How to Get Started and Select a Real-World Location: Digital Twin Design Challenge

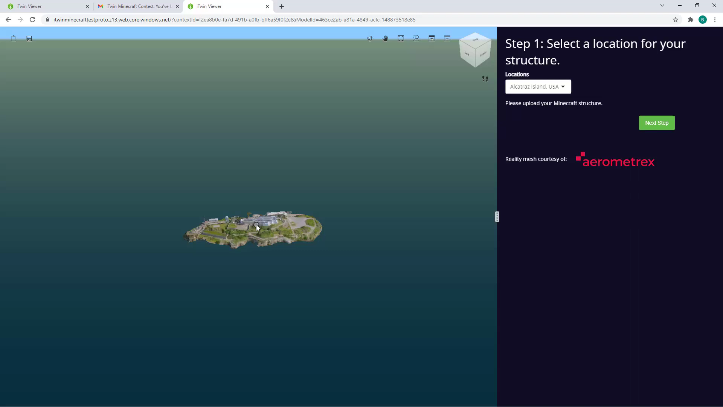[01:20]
You can use the middle mouse button to zoom into your reality mesh to give you a better look of the location you'll be building your model for.
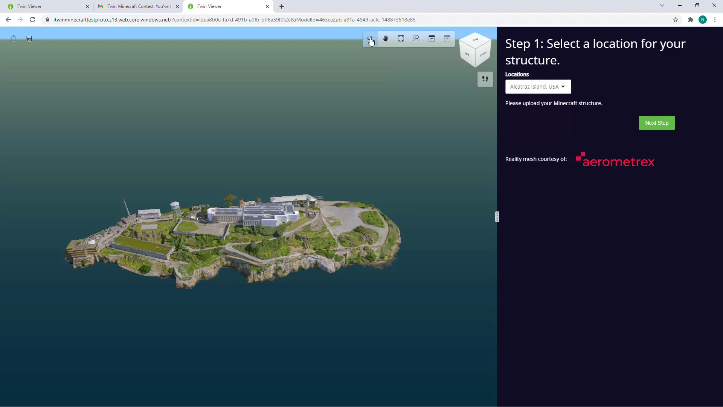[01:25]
You can even play with the buttons at the top right corner, the viewer to rotate and pan the camera. Music playing